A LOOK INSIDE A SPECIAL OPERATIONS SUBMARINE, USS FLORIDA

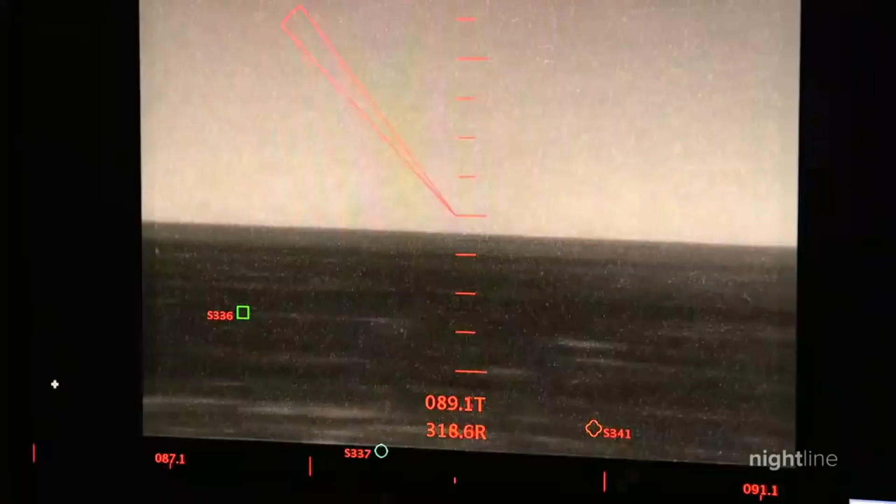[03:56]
AT NIGHT, WE WATCH AS THEY USE A PERISCOPE WITH AN INFRARED CAMERA ABOVE THE WATER.
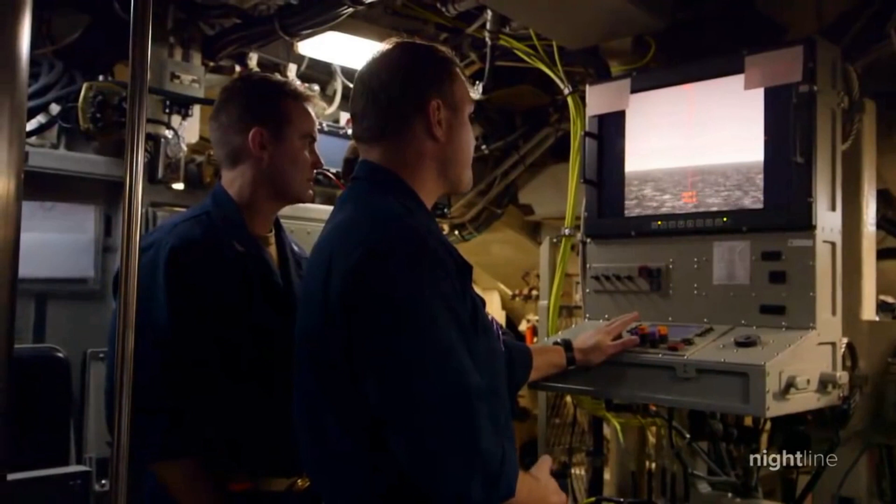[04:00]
INITIAL SEARCH COMPLETE. HOLD NO CONTACTS.